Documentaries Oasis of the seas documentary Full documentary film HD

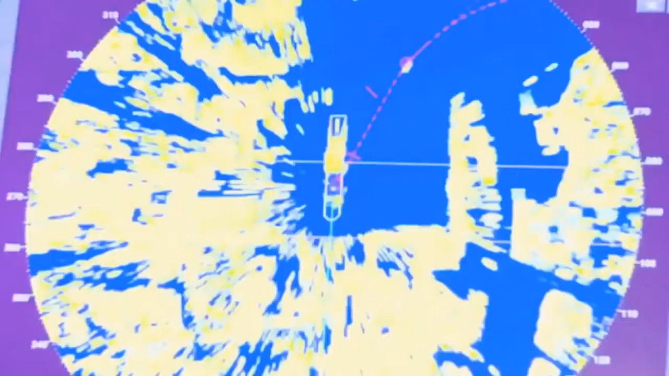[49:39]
and using our traditional procedures such as radar fixes and celestial